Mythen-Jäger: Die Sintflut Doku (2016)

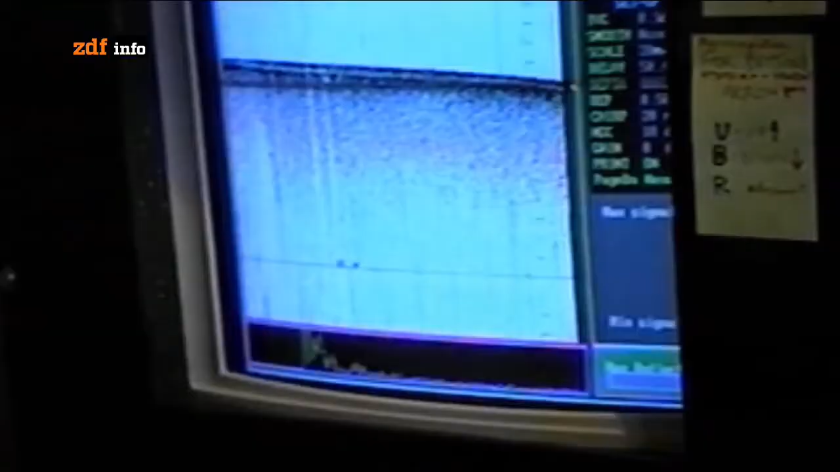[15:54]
Beep, beep, beep. Mit diesen Impulsen erhält man verschiedene Frequenzen.